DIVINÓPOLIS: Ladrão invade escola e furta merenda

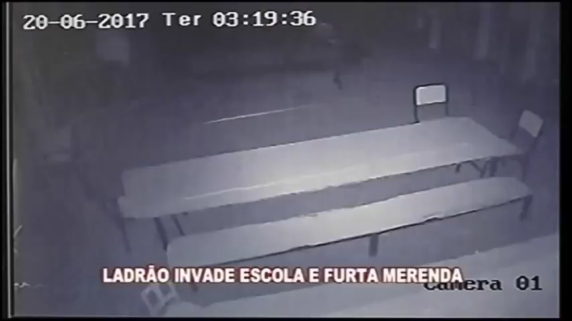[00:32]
Para entrar na cozinha, o homem entorta a grade de ferro que fica na porta e passa por baixo. Com o auxílio de uma lanterna, o ladrão vasculha todo o local em busca de objetos de valor.
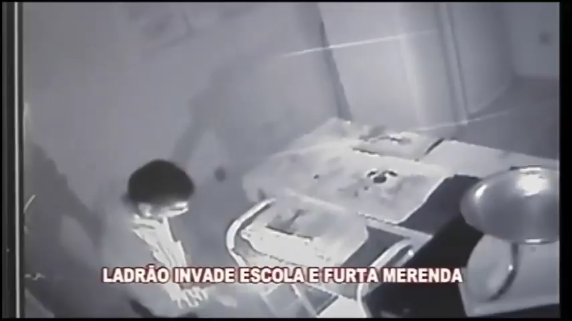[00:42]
Ele abre a geladeira e continua procurando. Depois de alguns minutos, ele pega um botijão de gás e o leva para fora.
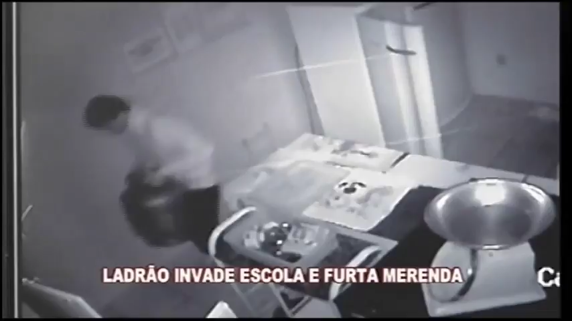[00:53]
O ladrão ficou dentro da escola por quase uma hora. O furto aconteceu na escola municipal Professor Evelina Greco Santos, que fica no bairro Santa Lúcia, em Divinópolis.